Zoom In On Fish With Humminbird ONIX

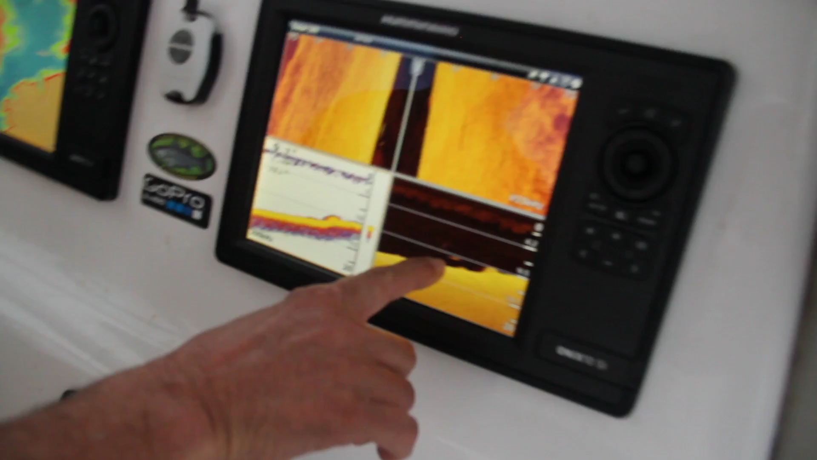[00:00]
Look at this fish right here. It's about nine and a half feet. Literally, if I want to go look at this fish, I can touch it with two fingers. I can touch that particular location.
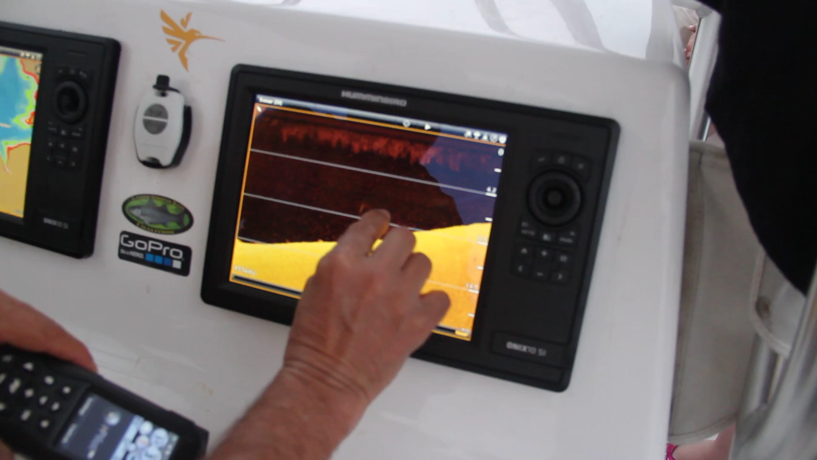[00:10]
I can do a pinch and zoom on it. I can mark it as a waypoint. And I can go right back to that exact fish. I mean, that's good, right?